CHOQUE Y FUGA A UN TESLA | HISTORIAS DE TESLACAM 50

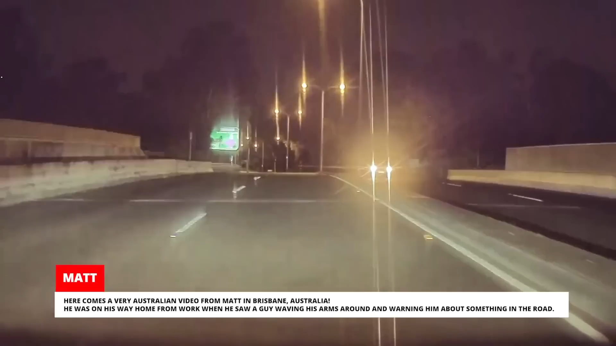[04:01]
Estaba en camino a casa desde el trabajo cuando vio un tipo agitando los brazos y advirtiéndole sobre algo en la carretera.
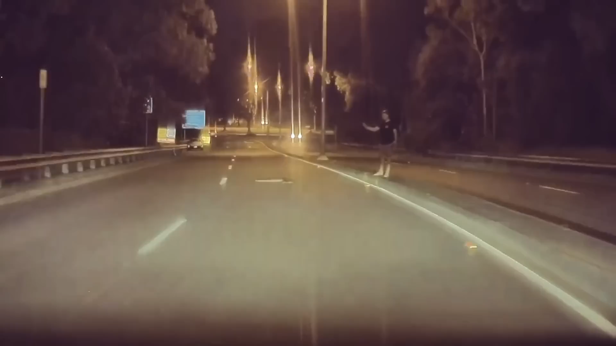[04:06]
Matt frenó de golpe cuando vio que había una pitón en medio de la carretera. ¿Algún chico Slytherin por aquí?
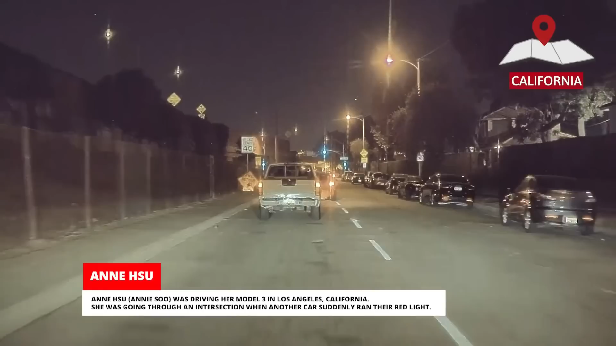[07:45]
Estaba pasando por una intersección cuando otro coche de repente se saltó el semáforo en rojo.
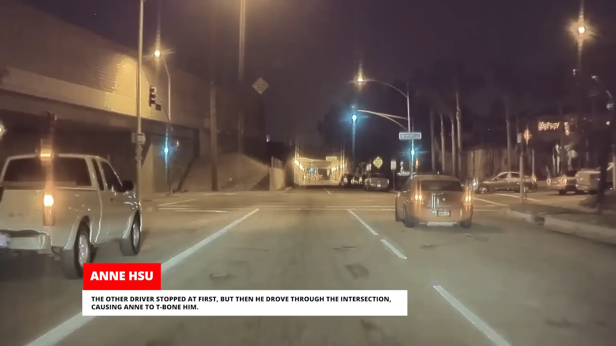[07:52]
El otro conductor se detuvo, pero luego condujo a través de la intersección causando un choque con Annie. Ella iba a unos 70 kilómetros por hora, pero se las arregló para reducir la velocidad a unos 30 kilómetros por hora antes del impacto. El otro conductor dijo que no sabía por qué se había saltado el semáforo en rojo y que creía que se había puesto en verde.